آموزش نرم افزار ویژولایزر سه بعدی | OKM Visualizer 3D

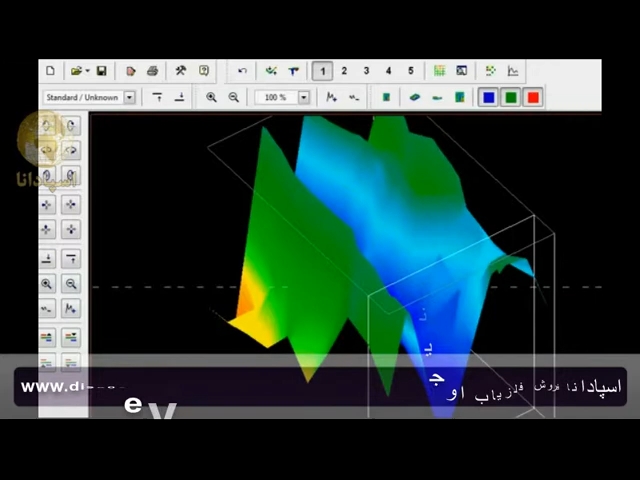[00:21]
and scan over a city pipe of course he thought it was pretty much useless but as you can see here in the results when you go and scan a city pipe you get pretty
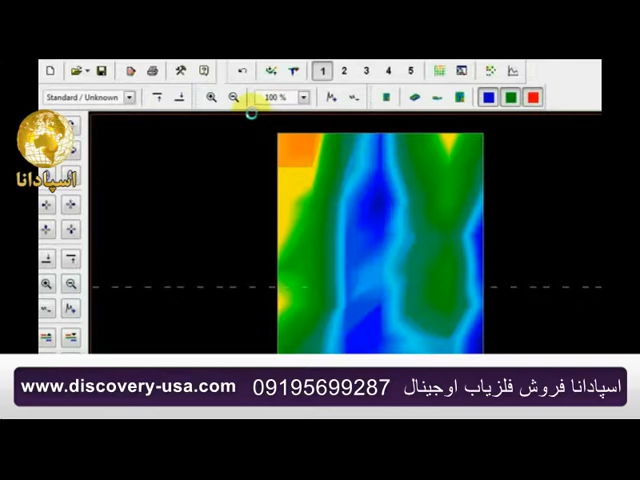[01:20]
saying I'm having a hard time finding it so I said go to the perspective view and take a look at it and so this right here is the perspective view and he gets this well what you have to do because the signal starts so strong due to the fact that it is so close to the surface the pipe and
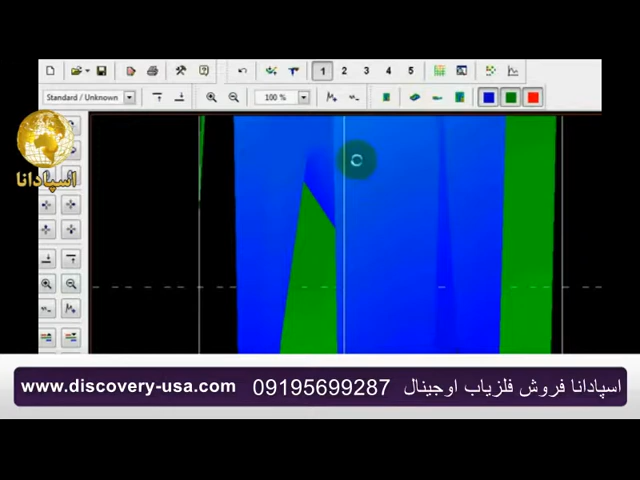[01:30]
this is a pretty big drainage canal actually when you take all the measurements because each one of these pulses were two feet apart so he's pretty good there
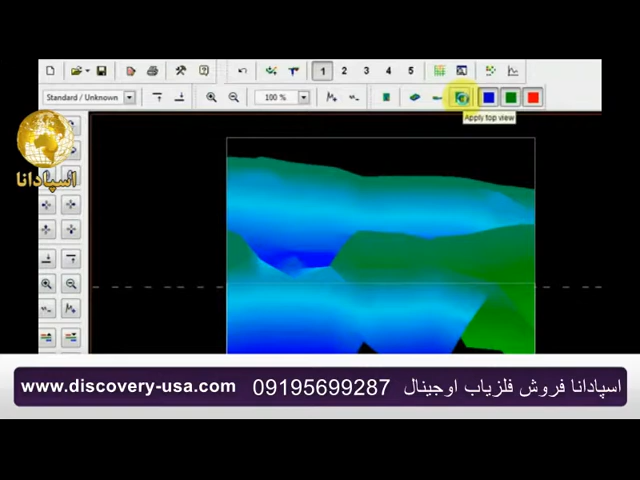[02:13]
filters but a lot of people like to see it very clean without too many distractions so I'm going to come right over here and I'm going to look at the top view and then I'm going to use my arrow keys as you can see there's lines moving here by pushing the right arrow key left arrow key up arrow key and then the down arrow key I'm going to come right here to the very corner that's this corner right here and the reason I come into this corner is because when you first start with the unit and this happens ever so often you start walking with it the next thing you know you're not having the machine straight something's wrong it's twisted so what I want to do is clean this up
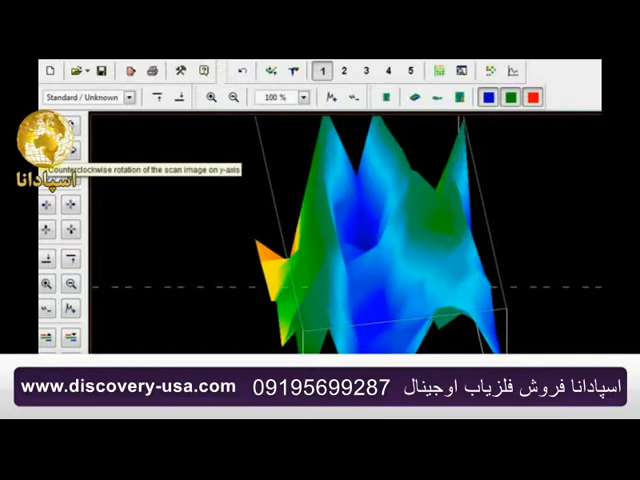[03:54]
now this is not an error though it may look like an error screen because if you look here you'll see the air screens come out and this is something typical had it been a true error you would have seen this line here like this here but over here the same thing and that's not an error but if I push F4 key at this point you're going to see that it would have come back down over here on this side so since it did not come down on this side that's not an error and here now with it cleaned up you can easily see this is where the canal is so the F4 key is going to give you a lot of help
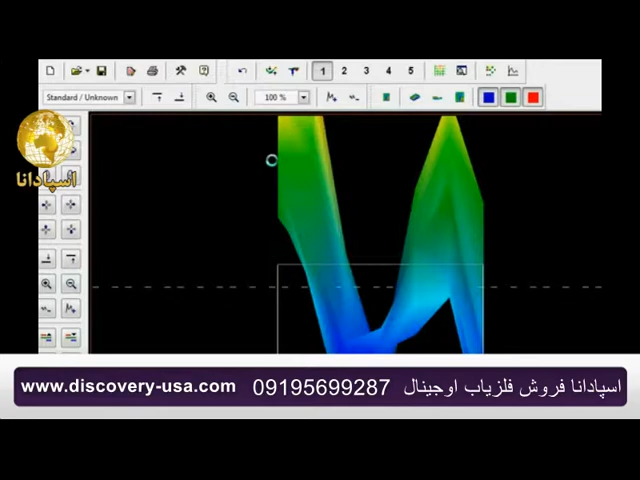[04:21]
but here even without it you can see it so one of the things to remember here when looking at your scans is your top view scan is going to be your most important view be it here that cleaned up a little bit or be like this where this is the absolute way it came in you really don't have to mess with it at this point because this is a long stretch you can see there are a lot of different areas endless and right in here this is that pipe or the canal this is
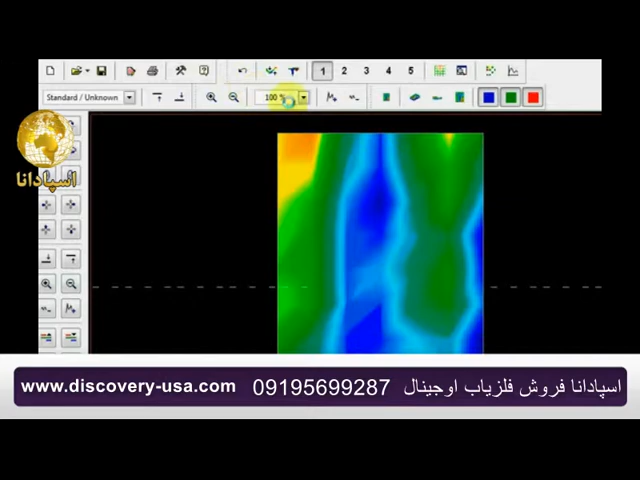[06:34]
are and when they come in and they're looking really strong like this right here you can see this is really close to the surface have they might have much shorter distance if they come in naturally like this or like this that says it's deeper it comes in and it's looking like this it says it's even deeper
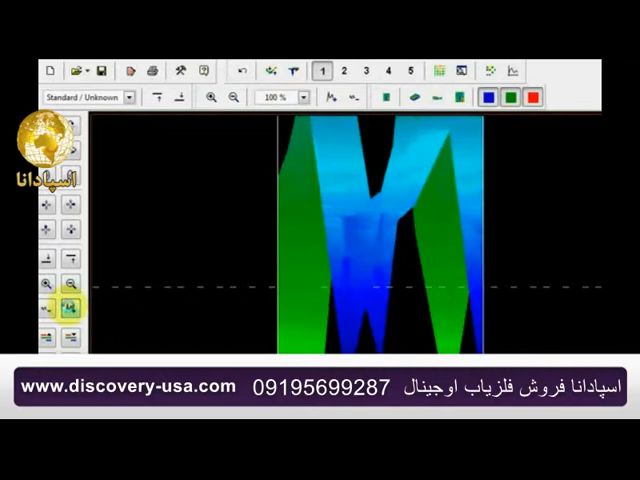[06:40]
so one of the things to remember is that this equipment can and does very commonly hit targets that are will
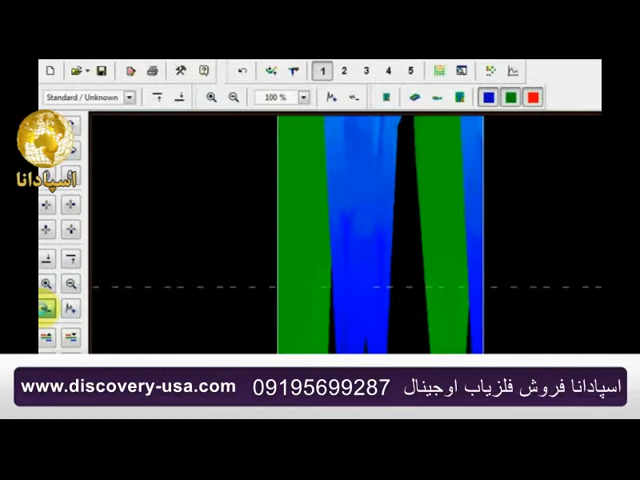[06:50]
be law well beyond 15 to 18 meters okay so anywhere between 55 and 65 feet it'll still hit a target no problem